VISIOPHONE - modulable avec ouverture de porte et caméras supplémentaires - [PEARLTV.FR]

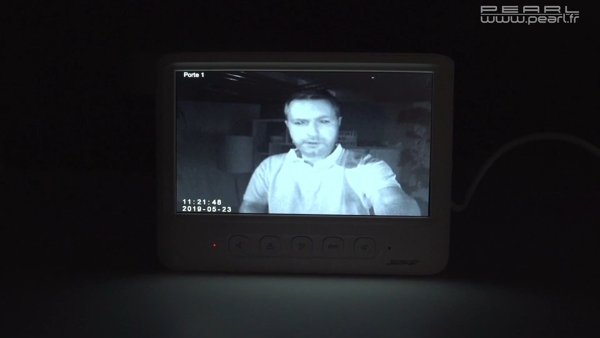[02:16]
un cercle noir qui cache 4 diodes infrarouges qui vont vous permettre d'avoir une vision nocturne. Et oui, vous avez des visiteurs qui viennent le jour,
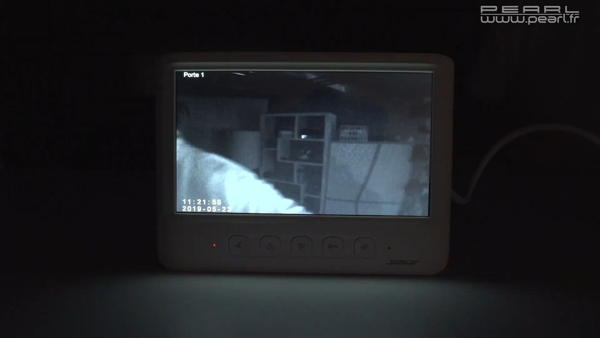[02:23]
mais des visiteurs qui viennent aussi la nuit et ça va vous permettre d'avoir une image de bonne qualité, même de nuit.